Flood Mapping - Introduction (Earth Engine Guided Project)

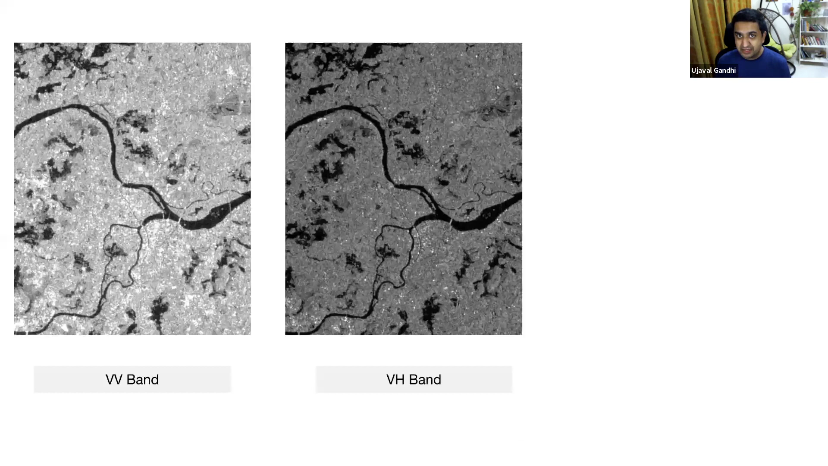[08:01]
But a better way to visualize this is that we are able to visualize three bands at a time. And since most of the images have both VV and VH band, you could actually take the ratio of VV and VH and then visualize this RGB composite where you put VV in the red band, VH in the green band, and then VV and VH ratio in the blue band.
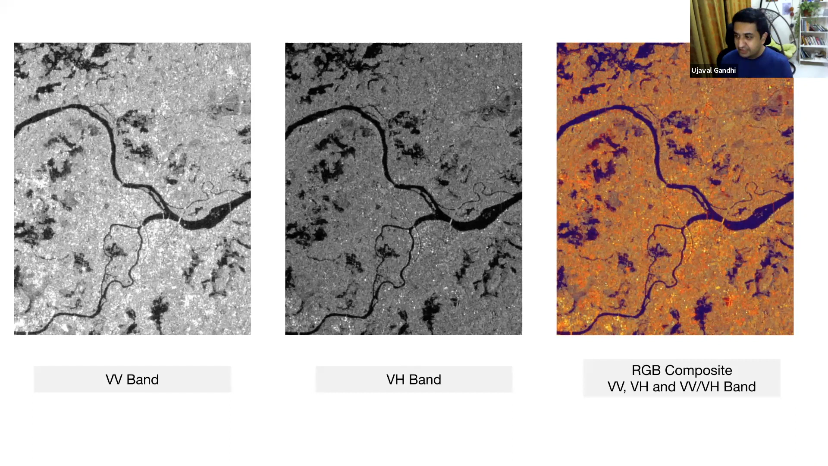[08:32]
And you can see now the blue areas here, the darker areas, those are the flooded areas. And then you are able to see that much more clearly with this RGB composite like that. And we'll see in our script how to create this visualization. And this is also very useful for visually looking at areas that might be flooded.